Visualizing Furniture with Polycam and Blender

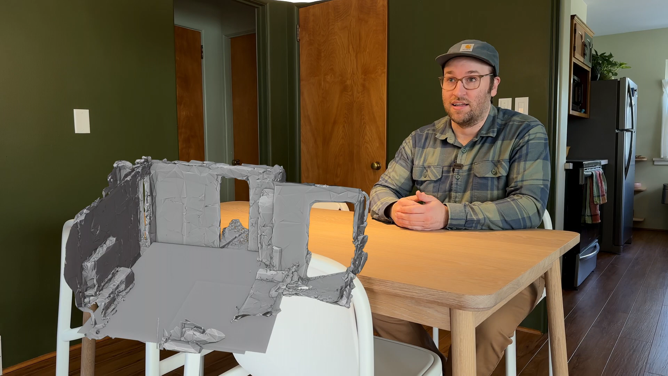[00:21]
I used an app to scan the room, and I took that scan and brought it into some 3D software and tried out some ideas there.
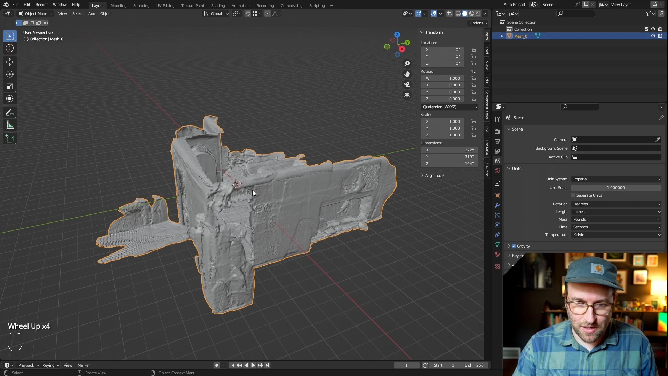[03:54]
Just zoom in, and I like to line this up with this grid.
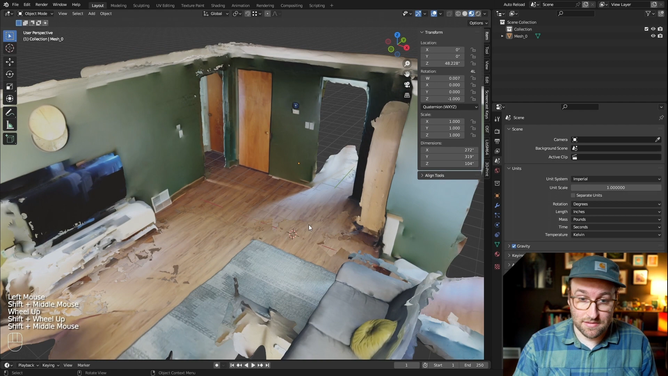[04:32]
So I will, can add a cube here, and this cube I can make it exactly the size of the table. So I can, it was 60 by 32 by inch and a quarter. Um, so there's that, um, and you can start moving it into place. Uh, I can also just make a quick material so it's not white,
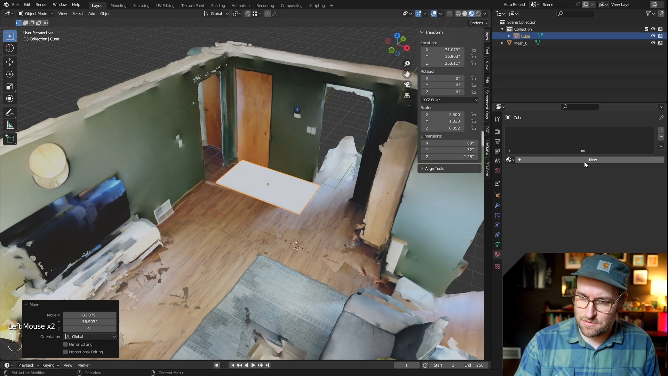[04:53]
that kind of wood color.
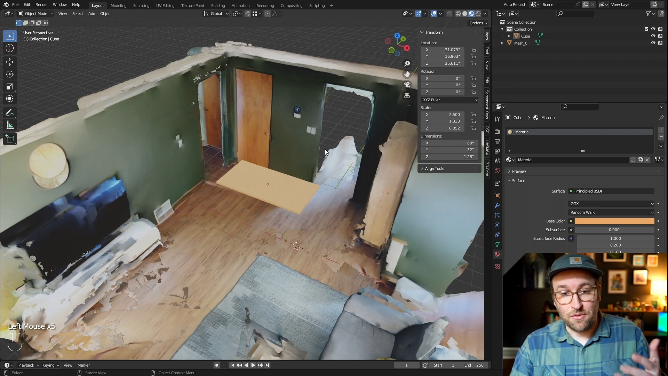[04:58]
But whole thing is now we can actually move this around as if it's, you know,
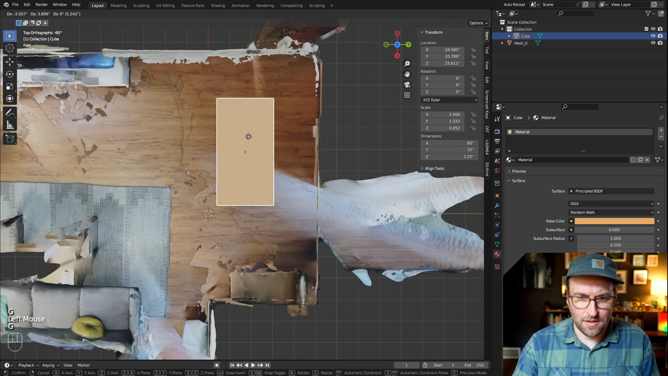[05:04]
a thing in the space and see how big it is like, okay, that, uh,
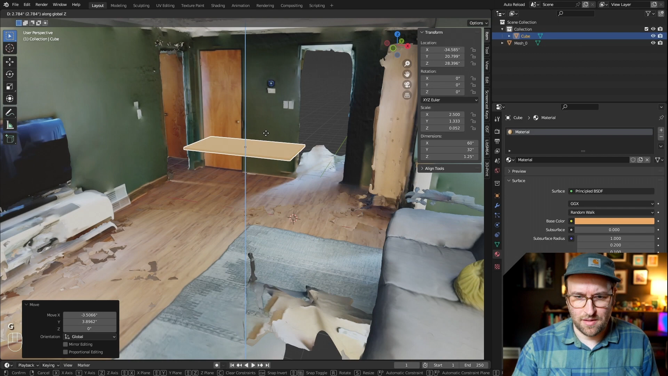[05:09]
I think it looks about like a normal table height and you can try that out, see what it looks like.
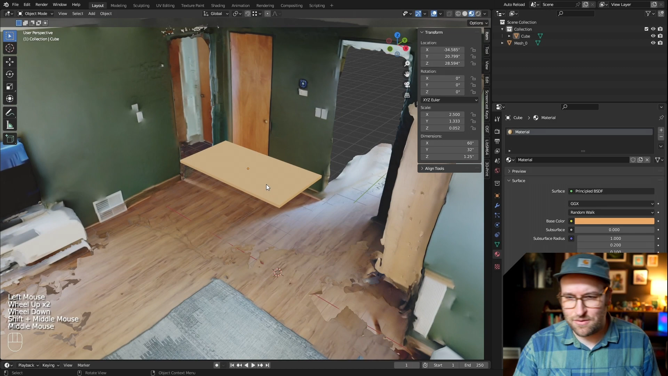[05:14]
Oh, maybe this would be better if it were a square or circle or different size altogether.
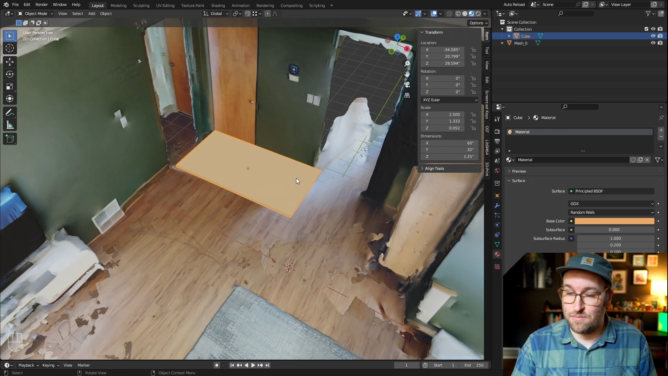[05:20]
But that's, that's the power of just being able to move all this stuff around and seeing it in this kind of weird, you know, dreamlike version of your space.